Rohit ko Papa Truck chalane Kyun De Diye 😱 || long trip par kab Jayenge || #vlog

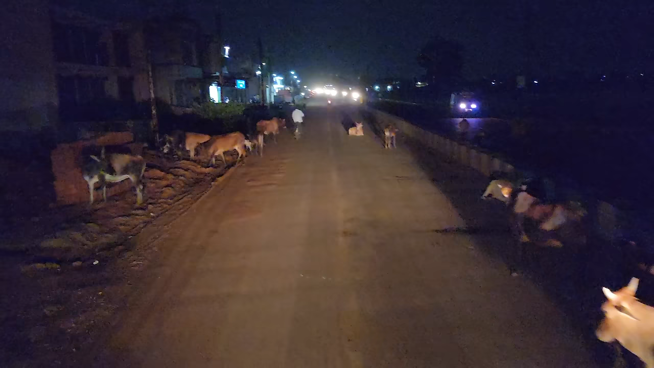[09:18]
है अब गाड़ी कटिंग करेंगे तहने बाएं तो पीछे वाला बाइक वाला को तकलिफ होगा कि अभी
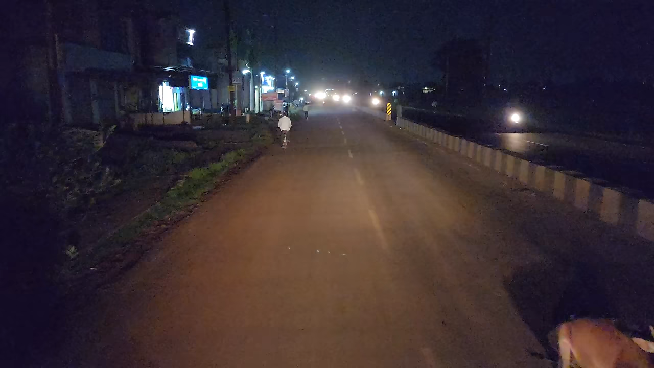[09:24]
उधर जार था इधर कैसे आ गिया कटिंग करना पड़ रहा है रोड में अब बरसाद में 36 गड़ में हमको दिकत होता है अब उदर खेती ह परक्राइब यहीं की अख्यादा है आधा है चलता ग्रार